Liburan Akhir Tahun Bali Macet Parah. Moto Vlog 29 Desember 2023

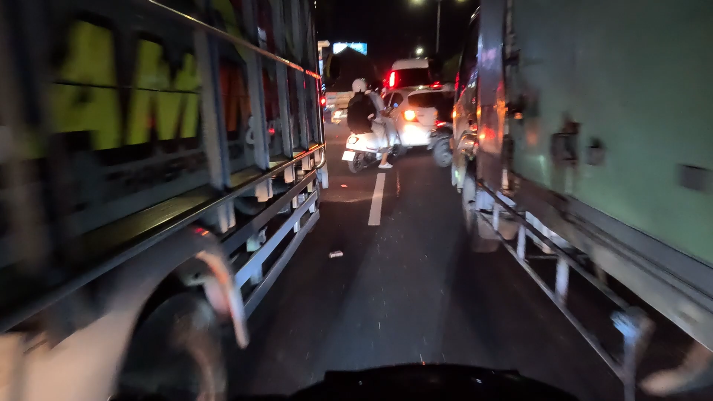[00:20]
Beberapa hari lagi menjelang malam tahun baru Keadaan lalu lintas di Bali lumayan sangat padat guys Kalau kemarin-kemarin, di 2 hari sebelumnya tidak terlalu padat ya,
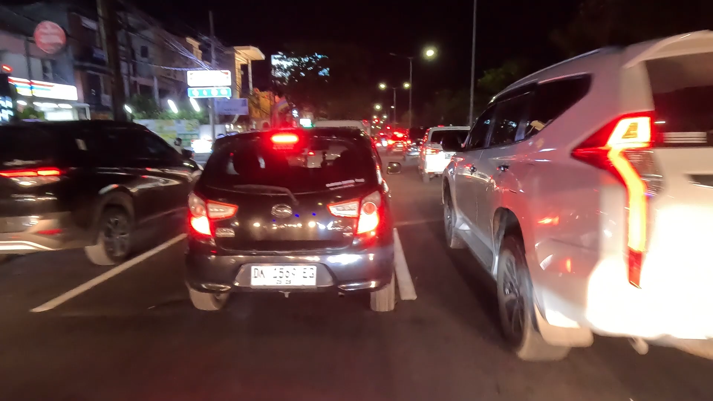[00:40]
tidak sepadat malam ini guys Nah ini jalan Sunset Road, Kuta
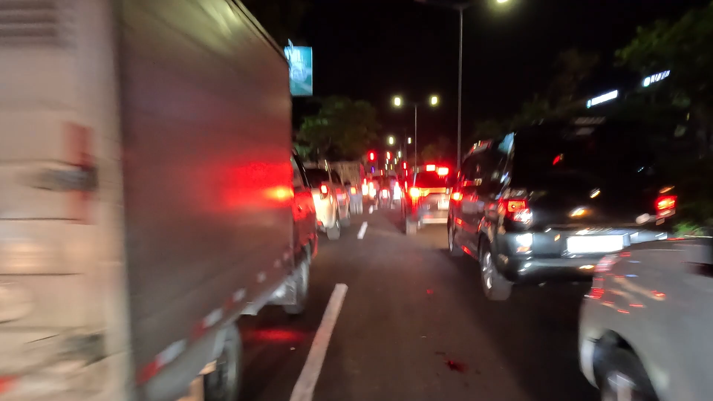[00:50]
Di depan itu adalah Simpang 4 Lampu merah, jadi disini memang tempat kemacetan Semakin padat,
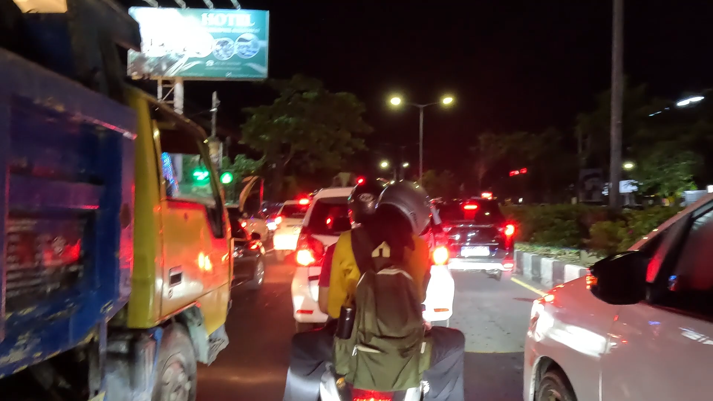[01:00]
semakin macet guys Semakin panjang kemacetan disini Macet, antrian, lampu merah
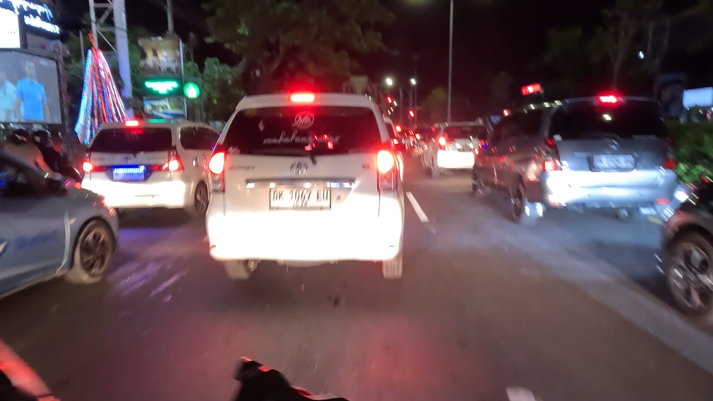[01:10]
Oke, kita menyelinap-nyelinap guys, di celah-celah antara kendaraan roda 4 Begitupun ada truk besar disini Molen, truk molen guys Nyelinap-nyelinap lagi Dan disinilah guys,
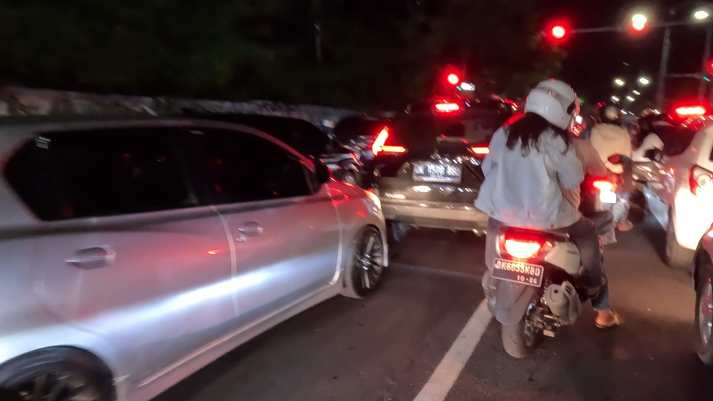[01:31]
ujung penyelinapan kita
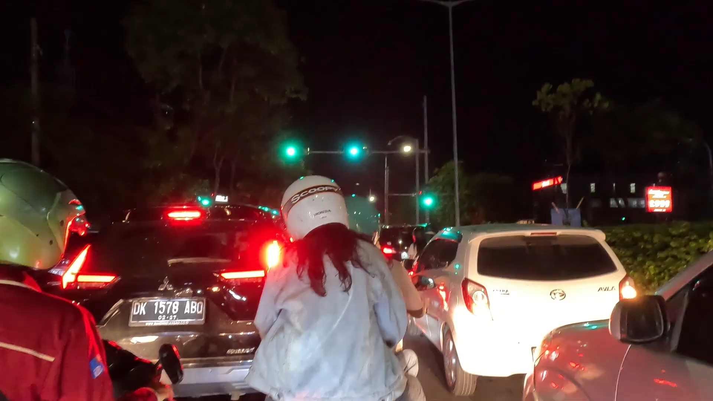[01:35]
Lamu hijau, kita berangkat guys Jus Jalan Sunset Road, Kuta Kendaraan padat berayap Di depanku ini lumayan padat ya Oh guys,
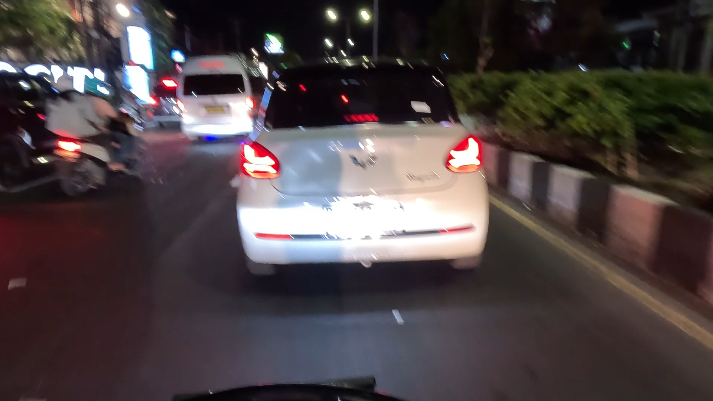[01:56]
ini Wuling Bingo EV Wah keren nih modelnya ya, Wuling yang baru ya
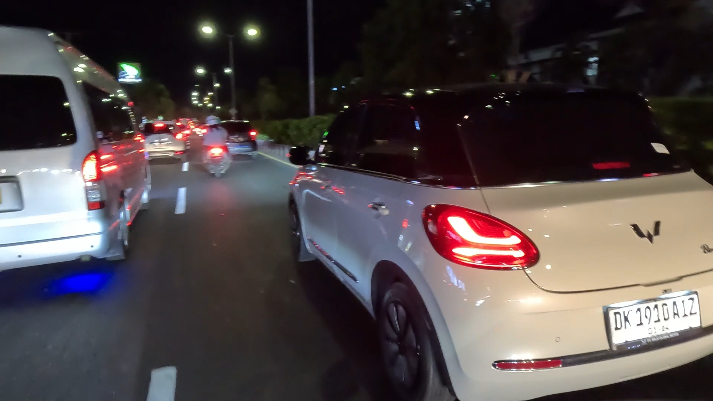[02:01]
Kayak VW ini Wow, ini yang model baru guys
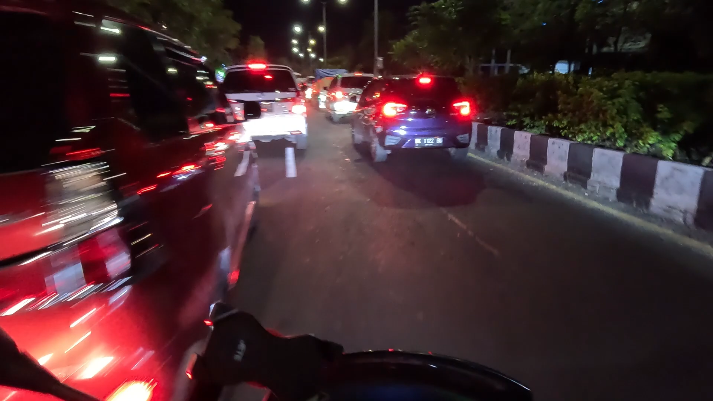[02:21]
Wow, keren ya Wuling EV Bingo Itu model yang baru itu Mobil listrik Keluaran Wuling Wow Lumayan ya
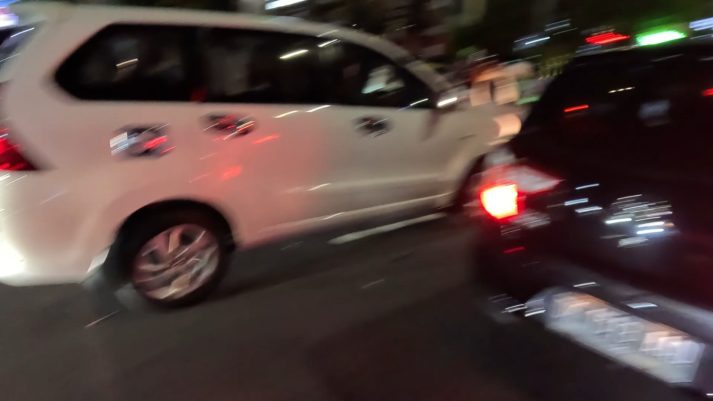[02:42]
Lumayan sangat padat Tuh macetan Tidak bisa guys Ngelinap-linap guys Sangat padat Salah mengambil posisi
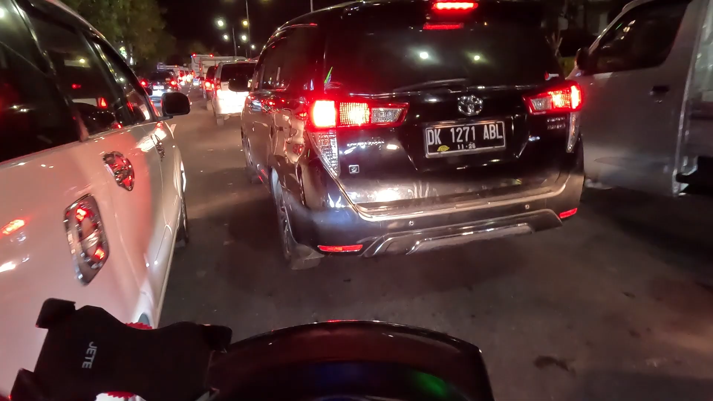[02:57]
Terjebak Di tengah-tengah mobil ini Oke Yes Kita ke kanan lagi Wow Ini memang benar-benar guys Tidak ada celah Yang agak Luas ya Untuk kita bisa Menyelinap-nyelinap
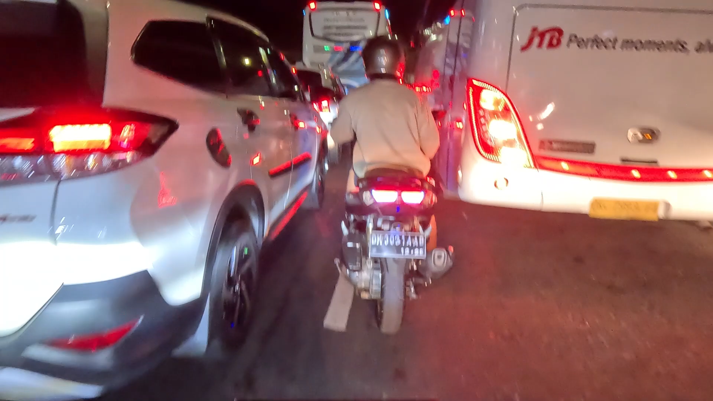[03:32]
Ini memang benar-benar padat guys Tadi malam tidak terlalu ya Tidak sepadat malam ini Ini memang udah benar-benar padat Tanggal 29 Jadi dua hari lagi
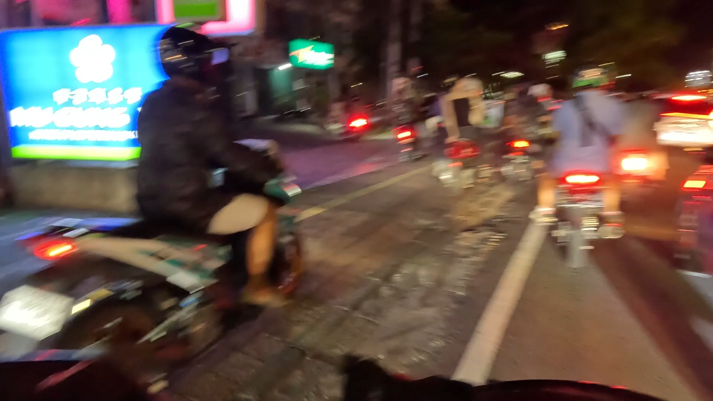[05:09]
Beach apa itu namanya Kuta Gak lupa aku guys Oke Kita ikuti orang-orang ini Lewat di depan Pertokoan
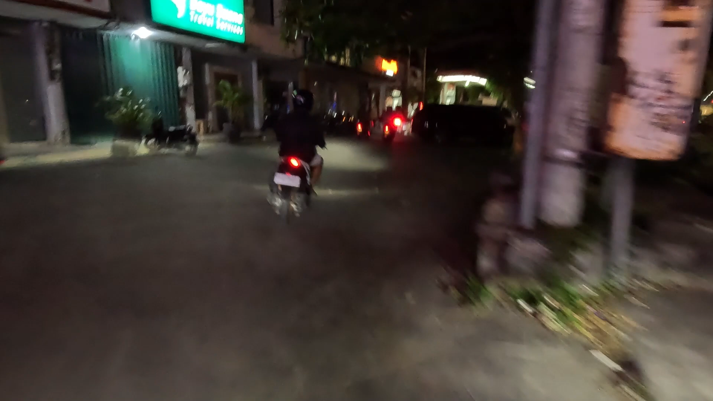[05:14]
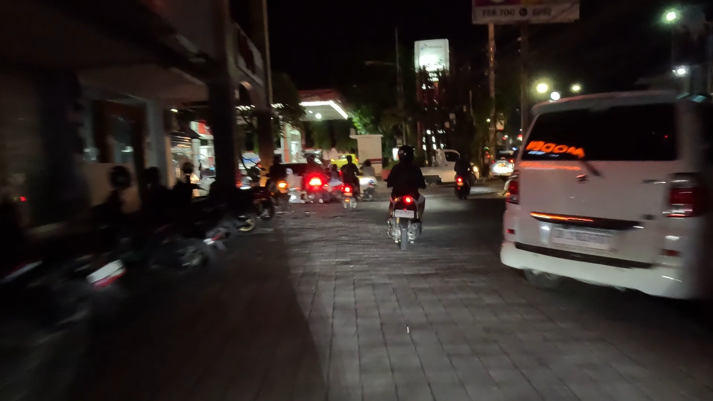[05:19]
Cus Dan kita masuk lagi Disini Dan padat lagi Wow Ini baru
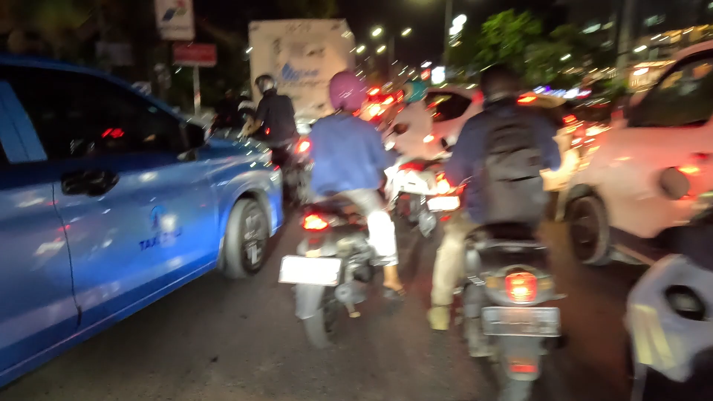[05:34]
Dapet guys Suasana Bali Di tahun baru ya Menjelang tahun baru Nah ini kita dapet dah
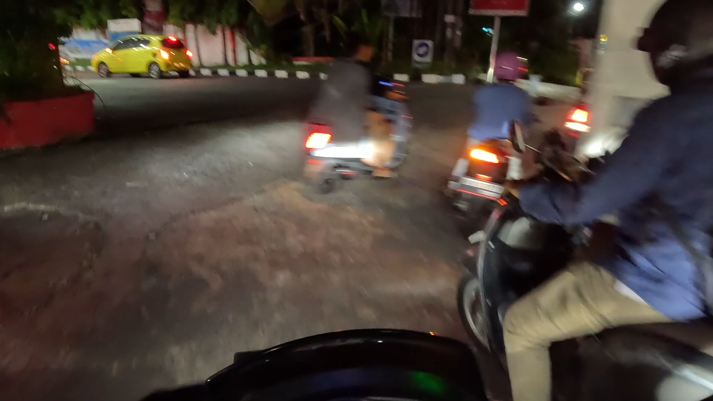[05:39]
Memang harus seperti ini Tiap tahunnya Kalau kemarin tuh Gak dapet guys Kemarin lumayan Masih lengang
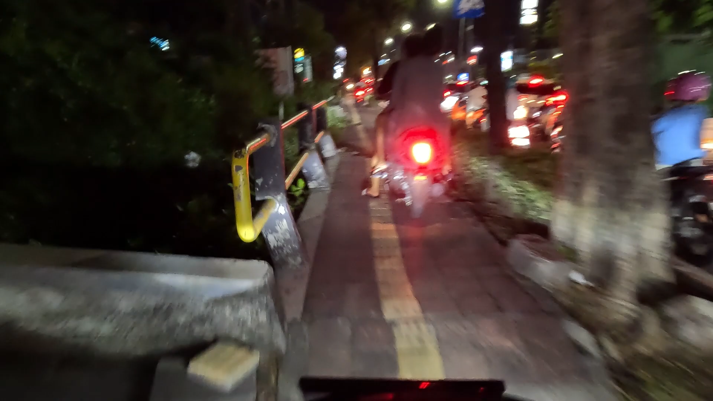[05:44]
Kepadatan Kemacetan lalu Intas Cuman di beberapa titik aja Tapi sekarang udah Di panjang jalan Sunset Road ini Udah padat Seperti ini guys Tuh Padat kali Di seberang sana itu Adalah rumah sakit Siloan
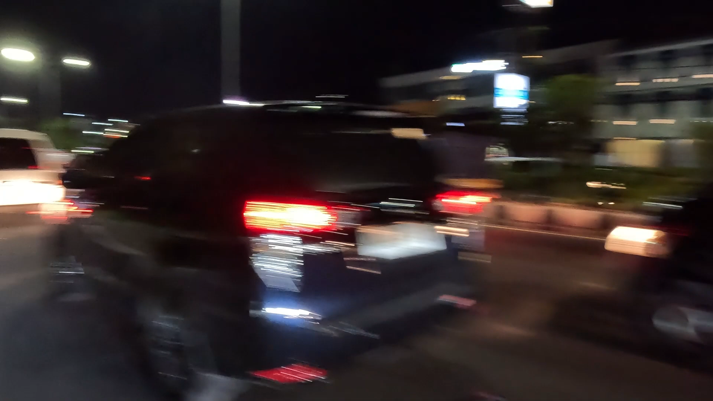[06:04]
Wow Menjelang tahun baru Suasana lalu
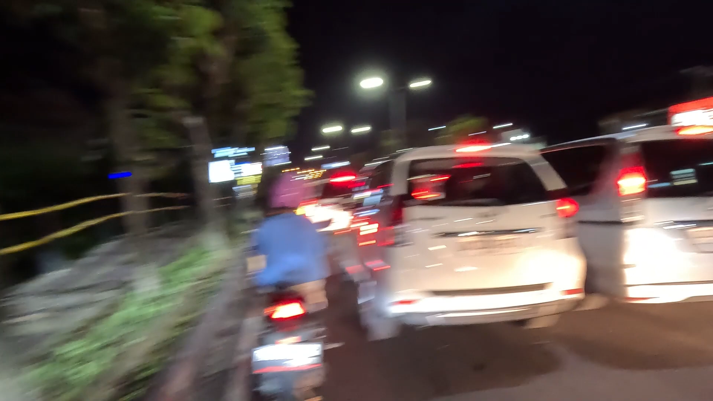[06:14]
lintas Di sepanjang jalan Sunset route Kuta Bali Nah ini bule nih guys Dapat trotoar Eh bukan Bukan bule Kirain bule Hahaha Modelnya kayak bule sih Bule yang udah kelamaan di Bali Udah gosong
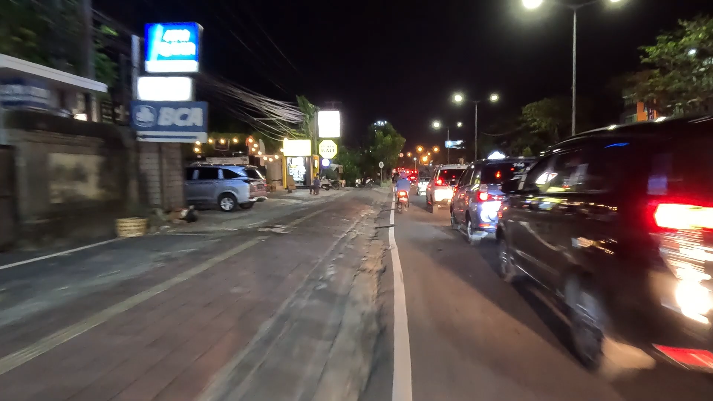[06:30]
Kita mendekati Simpang Dulunya namanya Simpang Siur Tapi ini Sekarang menjadi Underpass Underpass Mall Bali Galeria Nah disitu ada Di sudut itu Ada Mall Bali Galeria
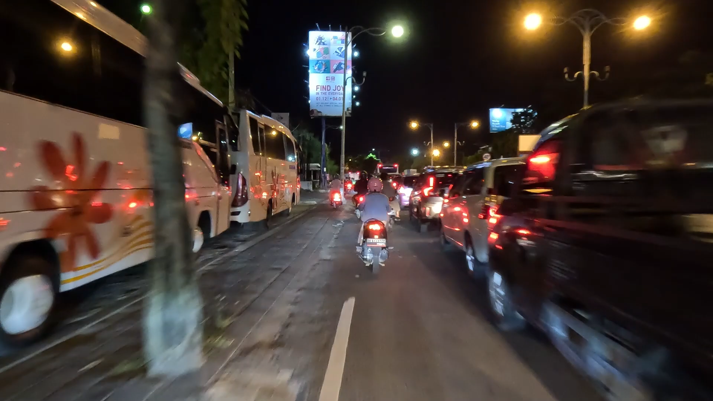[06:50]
Kita mendekati itu Oke Kita coba lewat Di atas trotoar guys Kita sedikit Melanggar lalu lintas
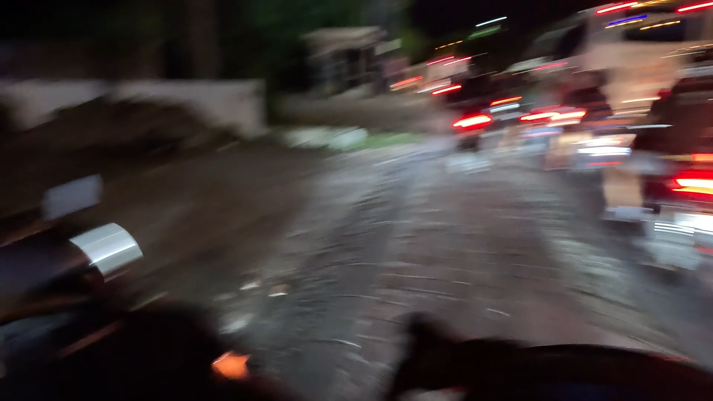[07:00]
Tapi Wow Ngebut Ngebut Ngebut Tapi dengan kepadatan Lalu lintas kayak gini